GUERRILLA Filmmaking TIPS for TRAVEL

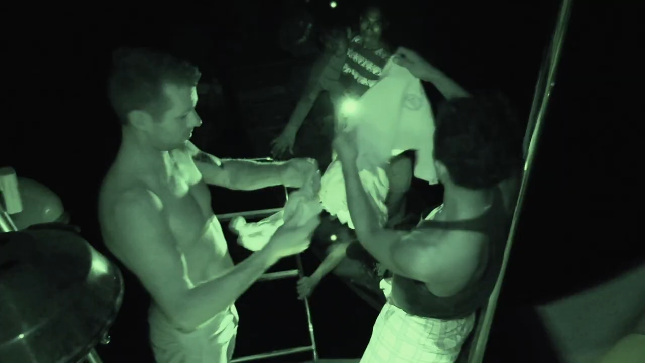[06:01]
Both of these camcorders have infrared or night vision on them, and it picks up a lot more of the light that you need when you're out sailing in the middle of the night.